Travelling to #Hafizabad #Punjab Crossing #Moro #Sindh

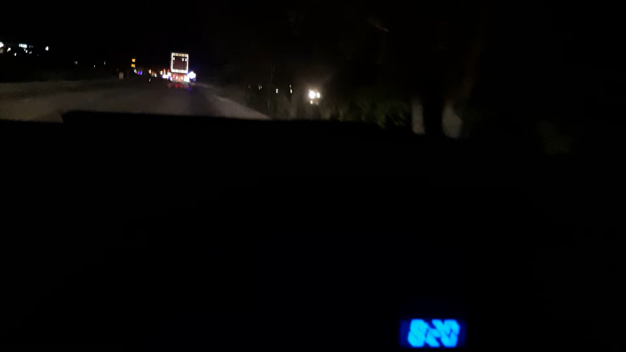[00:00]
اسلام علیکم دوستو ویورز کیسے ہیں اس وقت ہم مورو پہنچ گئے ہیں مورو شہر سے گزر رہے ہیں اور یہ مورو بائی پاس ہے یہ مورو کا ٹول پلازا آنے والا ہے
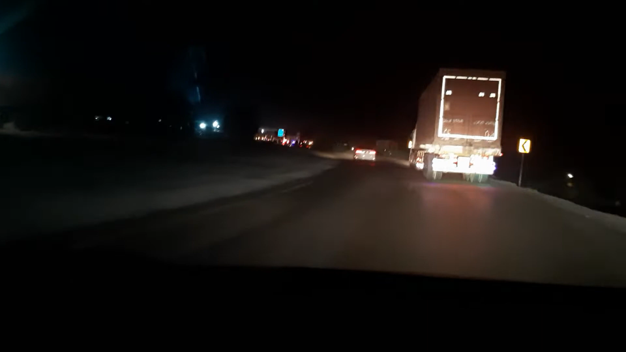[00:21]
انشاءاللہ سفر بہت اچھا جا رہا ہے انشاءاللہ بھی ہم یہاں پہ
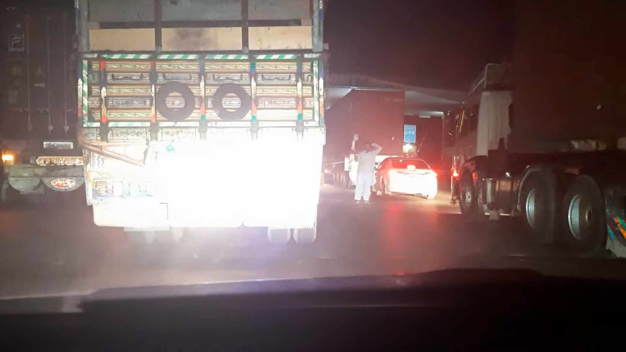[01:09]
ابھی جس ریسٹورنٹ یا پیٹرول پمپ ہے وہاں پہ سٹے کریں گے وہ آپ کو دکھاتے ہیں ابھی ہم یہاں سے کوئی دو سے تین منٹ کی ڈرائیف پہ ہے اور بہت ہی خوبصورت اور اچھی جگہ ہے وہ سٹے کے لئے
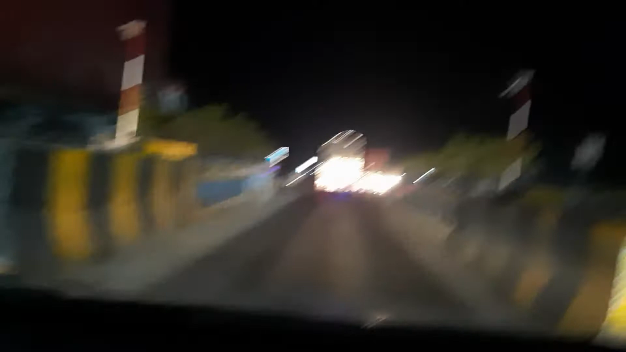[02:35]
جی دوستو بیٹول پلازا سے نکلیں اس دیکھیں ہم دو گاڑیوں میں ہیں بھائی بھی ساتھ ہیں تو ان کو بھی ساتھ ساتھ لے کے ساتھ چل رہے ہیں پیچھے دوسری گاڑی میں
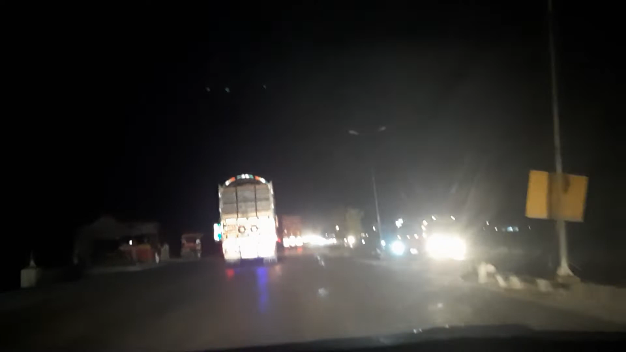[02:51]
یہ بھی ہم نے مورو بائی پاس پہ مورو ٹھول پلازا کروس کیا ہے اور ابھی ہم اس ریسٹورینٹ یا پیٹرول پنک جہاں پہ ہم نے سٹے کرنا ہے بس ابھی ہم بدن ٹو منٹس ہم وہاں پہ پہنچ جائے گے اور بہت تھی وہ بسوارا اور ساف ستری جگہ ہے بس بس باب
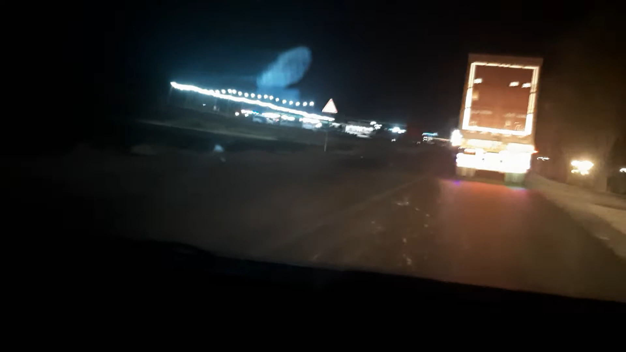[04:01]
یہ دونوں طرف سڑک کے ریسٹورنٹس اور پیٹرول پمپس بڑے خوبصورت اور لائٹنگ سکی بھی ہیں پوری رات ہم
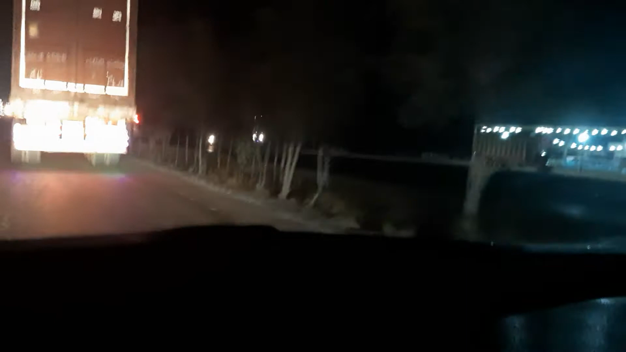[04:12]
سمجھنے کے یہ ٹریفک یہاں پہ آتی ہے اور بڑا پرونک سی جگہ ہے ساری پوری ہائیوے جو ہے سندھ کراچی سے لے کے سندھ اور پنجاب پوری ٹریفک جو ہے وہ چلتی رہتی ہے رات پر